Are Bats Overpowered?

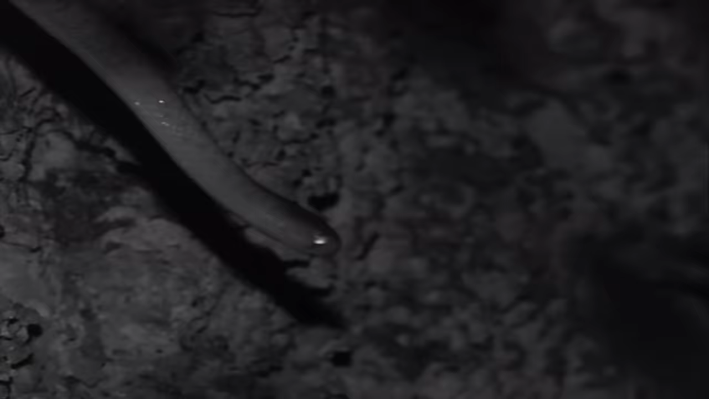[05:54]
Snakes in particular can detect them using their heat vision, and can lash out and score a kill while they're passing by.